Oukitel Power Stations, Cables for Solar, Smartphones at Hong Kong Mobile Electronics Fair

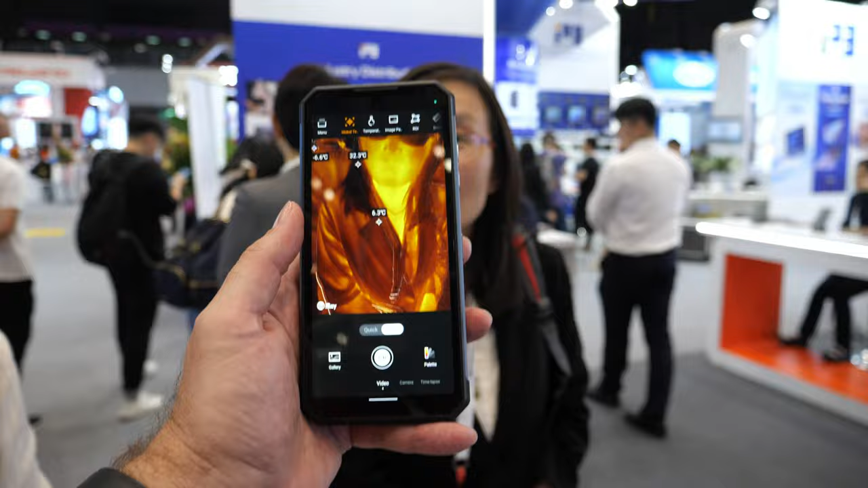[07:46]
I can see. Is it okay if I check you? Okay. So, you're not carrying any weapons.